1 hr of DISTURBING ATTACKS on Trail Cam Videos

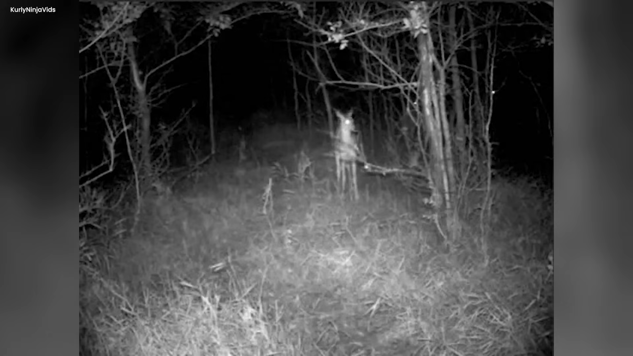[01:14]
But then, a big change came. Out of the dark shadows, a see-through creature showed up. It was like a ghost moving really fast, faster than anything normal. No one could see its face because it was moving so quickly. The magical deer and the ghostly thing presented a weird view, like they were telling a scary story without words. Anyone watching got confused and a little scared. The see-through creature moved like smoke, leaving a mark on the hidden story of the forest.
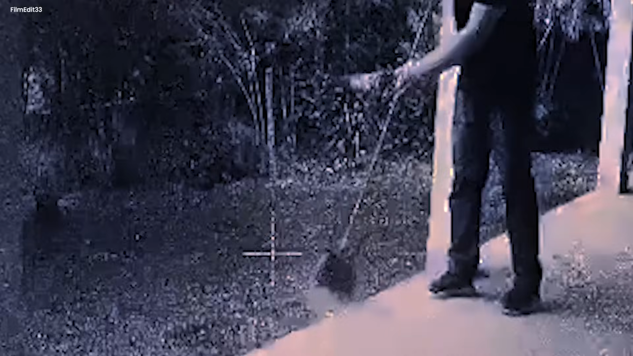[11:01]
He was cleaning up old stuff when something strange appeared from his garden. A huge spider.
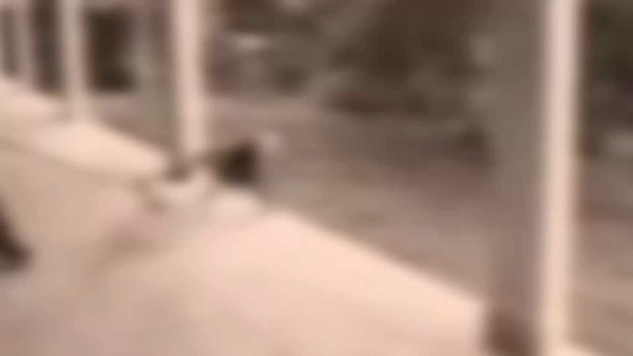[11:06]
This spider felt like a mysterious sign as the daylight got weaker.
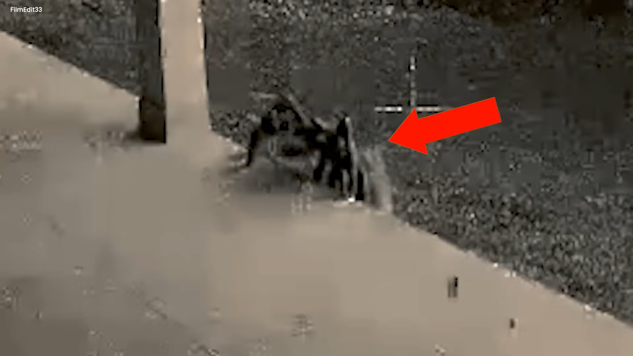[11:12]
The air got heavy, like the spider knew secrets wrapped up in its big body. The man went from surprise to real fear because this spider was way too big and creepy.
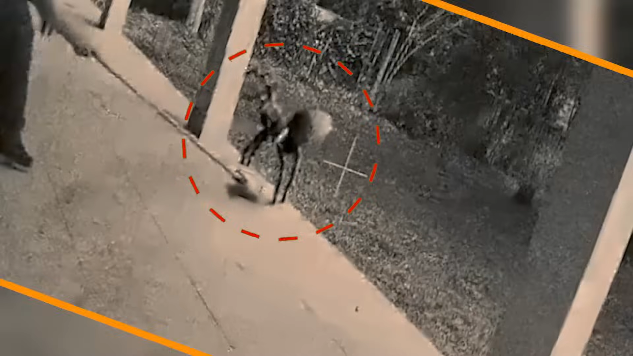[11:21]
He tried to use his cleaning tool to scare it away. But the spider didn't care.
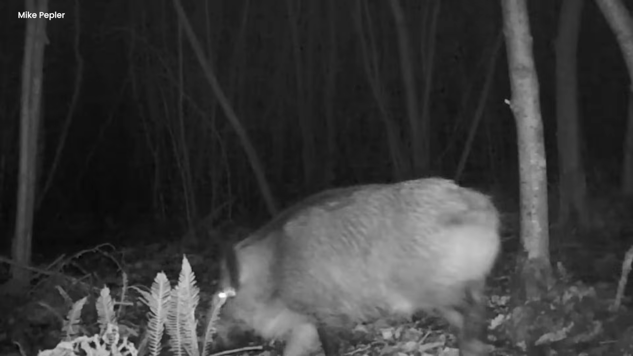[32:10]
TRIOPFISH Strutting around like they own the place. Now add some eerie vibes to the mix. It's pitch dark. The woods are lurking in shadows, and these colossal boars are just parading through. But here's the kicker. Their eyes. Those eyes are like mini flashlights glowing in the dark, giving off some serious spooky movie vibes. Imagine stumbling upon this footage in the dead of night. You've got these huge shadowy boars, their eyes shining like something out of a horror flick. It's like the wild decided to host its own midnight monster parade.
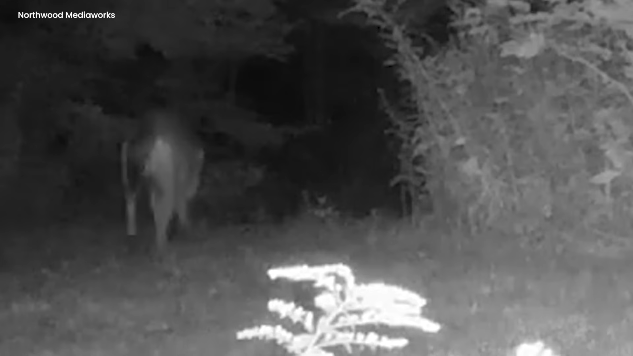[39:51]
Without knowing it, the trail camera still took a video of everything. But the bear and the wolf did not let the camera bother them. They continued their hunt for a snack with determined steps.
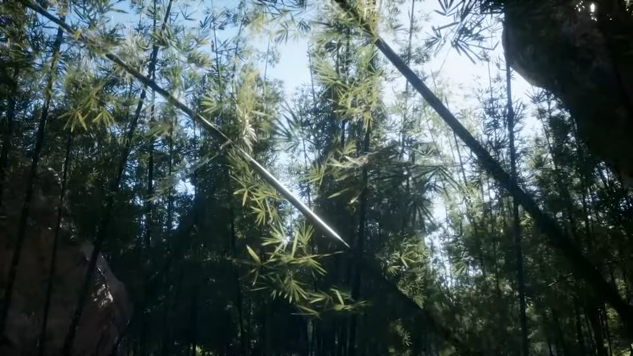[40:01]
Through the tall trees and hidden places, they went on their adventure.
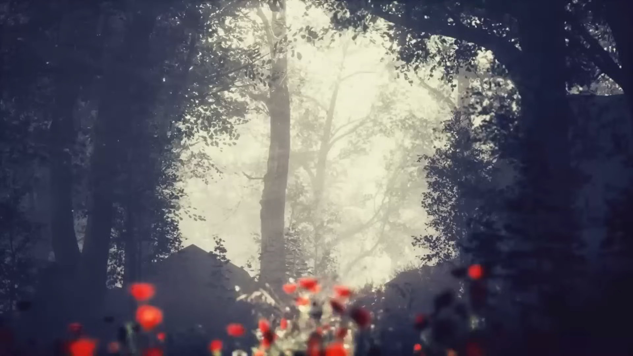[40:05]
The jungle, full of secrets, was the stage for their fun story.
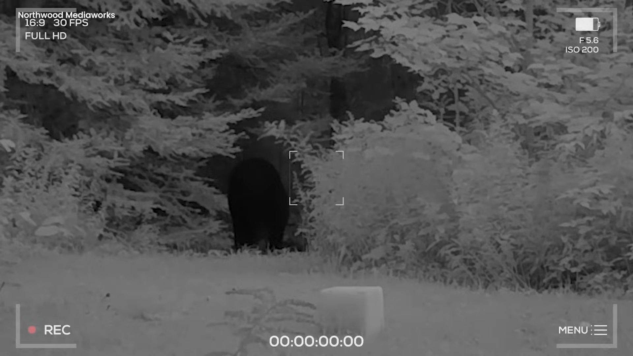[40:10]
While the trail camera silently took shots, capturing the tail of the bear and the wolf hunting for a tasty treat.
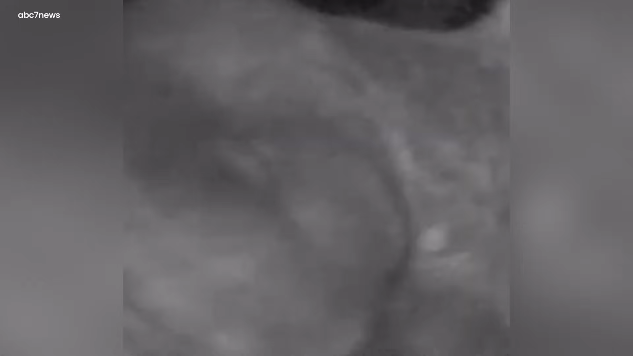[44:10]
The bear with its dark fur shining in the moonlight faced the moose, whose antlers were like big crowns.
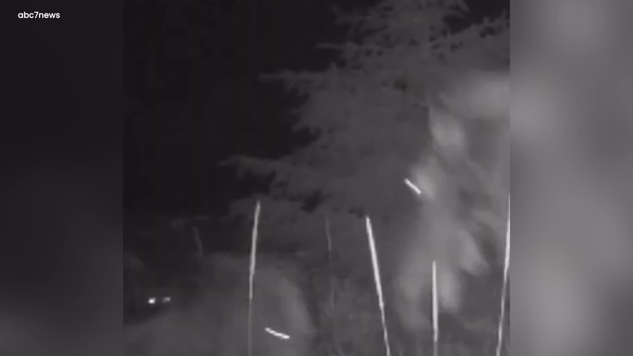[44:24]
The camera, like a quiet spy in the dark, records video of every exciting moment.
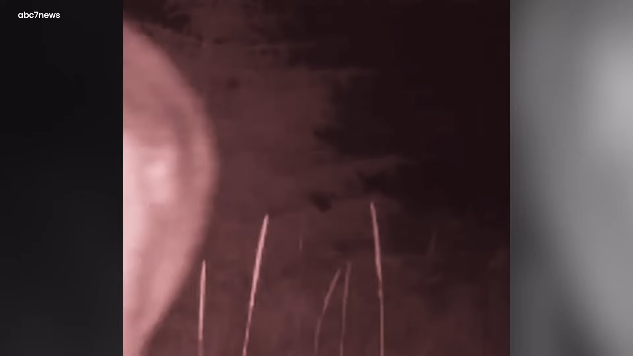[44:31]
The bear's sharp claws and the moose's strong hooves danced in a wild way.
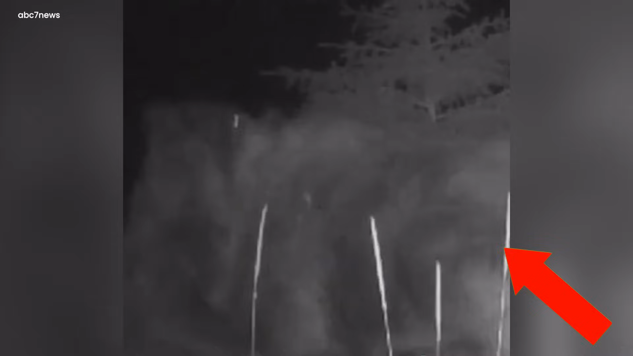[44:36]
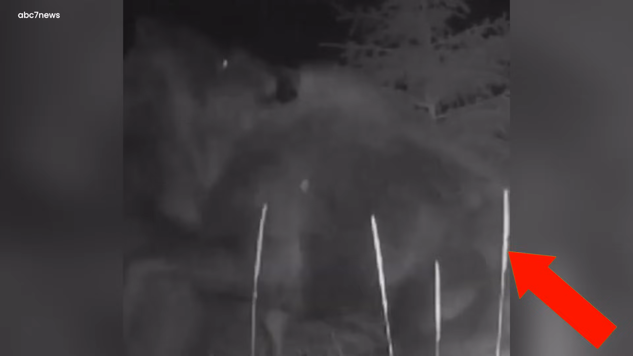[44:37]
The farm, usually calm, turned into a big fighting arena for these animal icons. In the quiet of the night, the camera took film land of the strong and beautiful wilderness. After the bear and moose went down in the dark, the ranch stayed silent, knowing all the secrets of that wild and stupendous night.
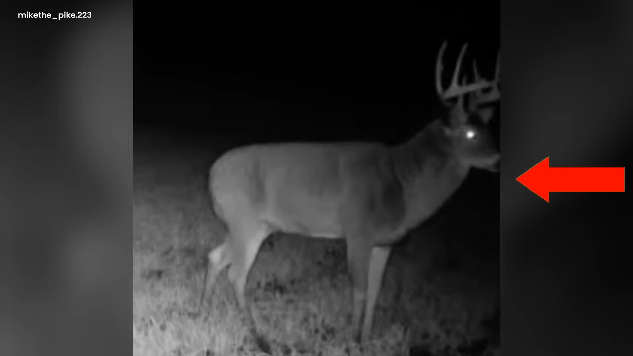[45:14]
The deer stood tall and proud, a dark shape against the evening sky. Everything got quiet, and all that was left was this puzzling animal with its alluring, shining eyes. Like it felt someone watching, the deer looked around with a curious tilt of its head. The air felt full of magic, and the night seemed to stop and hold its breath. Then, in a quick and graceful move, the deer disappeared into the darkness, leaving only a memory unknown to the deer.
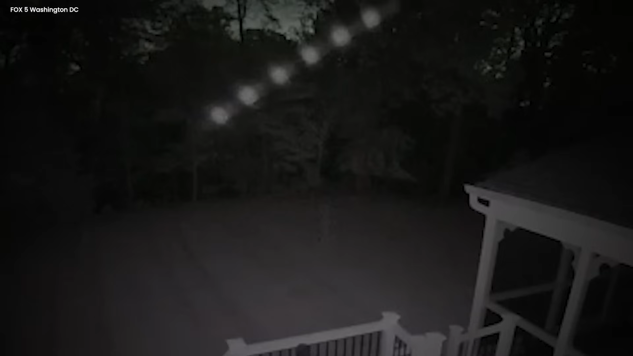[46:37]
Their soft light made the dark backyard look like a dream.
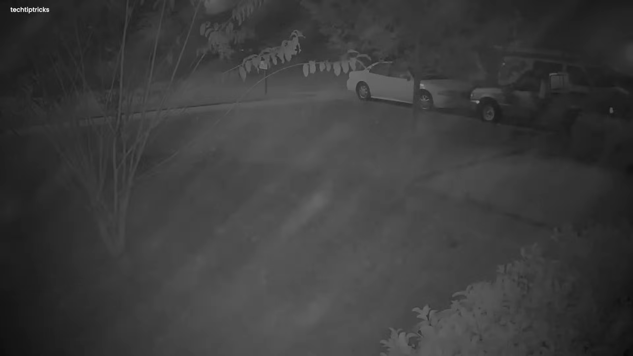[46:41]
The orbs moved together like a silent show, making people watching feel amazed at the magical scene. The video, like a peek into magic, gives us a special moment. It reminds us that even in our own quiet homes, there might be awesome things happening. The calm night, made indeed more special by these glowing spheres, makes us curious and amazed at the beauty around us.